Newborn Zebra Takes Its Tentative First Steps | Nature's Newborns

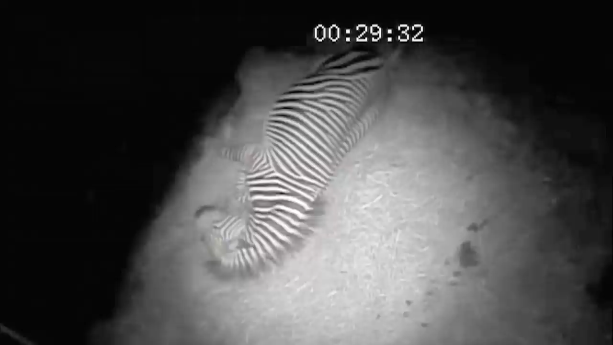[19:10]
At 12.31am, you can just see the baby foal emerging at the top of the screen, and the edge of the light.
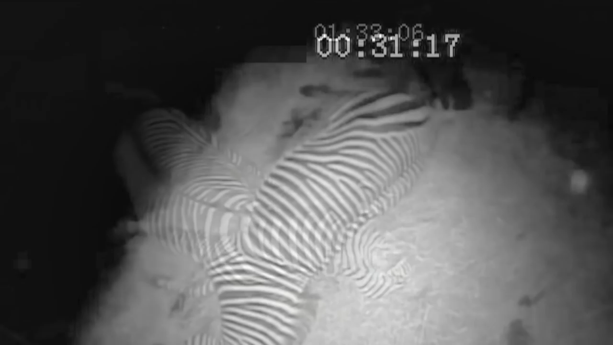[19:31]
Almost an hour after the birth, the newborn foal takes its first tentative steps. Mum was a little bit cautious when she first had the baby.
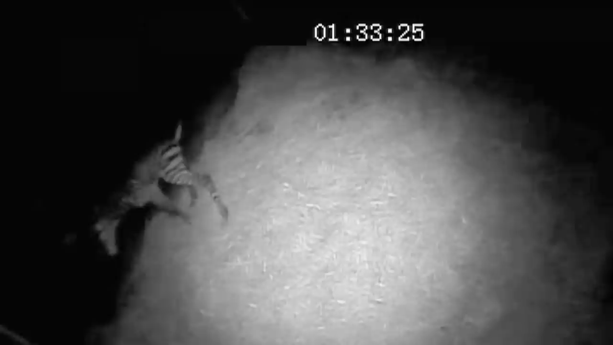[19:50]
She was a first-time mum. So, yeah, we were keeping a close eye on it, but the baby was up on its feet, and it was moving around and feeding within a few hours. So, good.
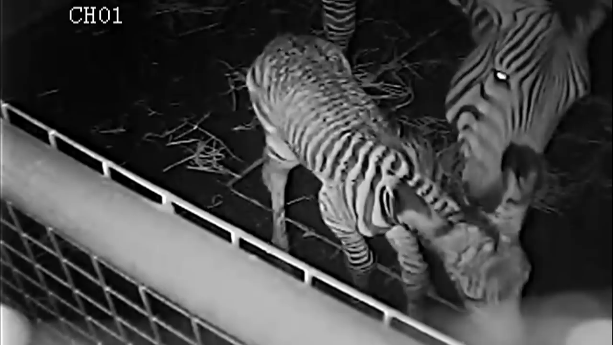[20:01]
Having the CCTV set up and in there, meant that we could keep a really good close eye on it before and after the little one was born. Not only to try and catch the birth, but afterwards, making sure it was suckling throughout the day, and really keeping a good hands-off approach to making sure baby's okay.
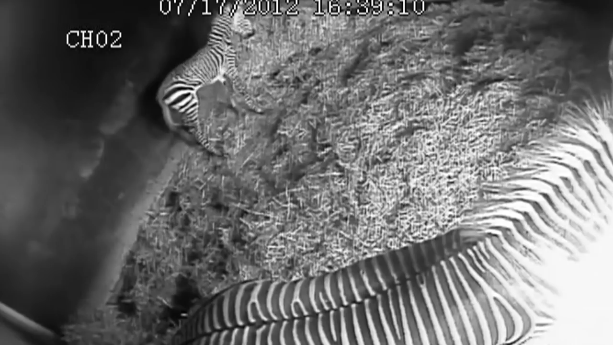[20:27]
New mums are always very nervous, and it's really important that you give them time to form that close bond.